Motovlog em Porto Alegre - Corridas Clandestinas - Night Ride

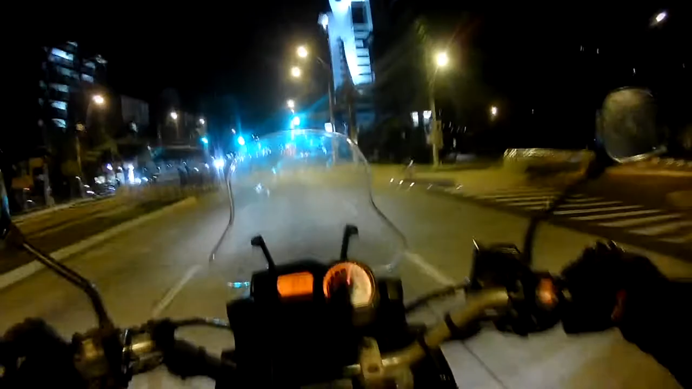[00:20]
Mais um vídeo em cima da moto, que tal? Os vídeos andando de moto estão cada vez mais raros, né? Tá cada vez mais difícil fazer conteúdo, gerar conteúdo andando de moto. Passei então, muito, muito difícil. Mas na medida do possível a gente faz o que pode.
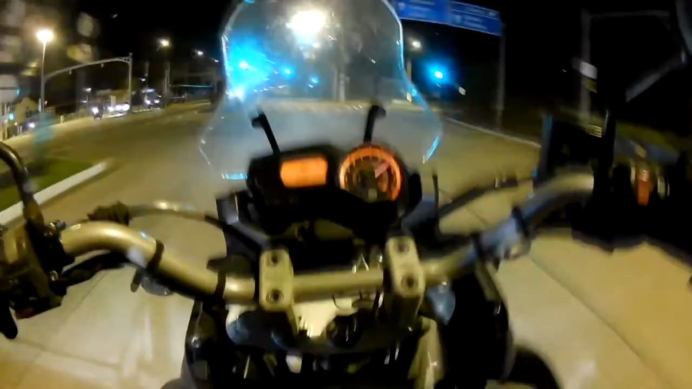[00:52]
Essas sinaleiras aqui da Dom Pedro,
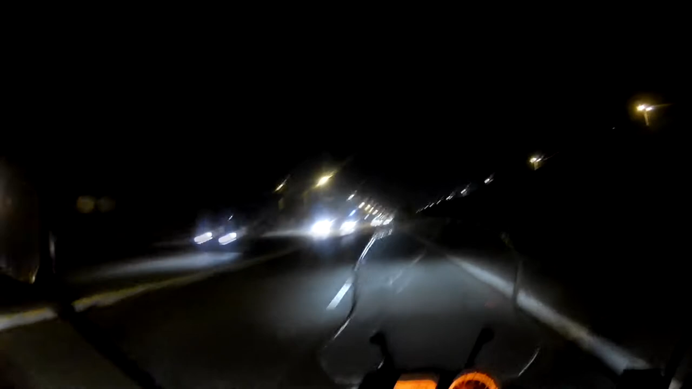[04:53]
Bah, tinha um gato ali, cara. Se tem coisa que eu não consigo é ver bicho sofrendo, e o gato quase foi atropelado. Bom, gurizada, eu acho que o vídeo é esse. Eu nem sei se eu vou subir ele.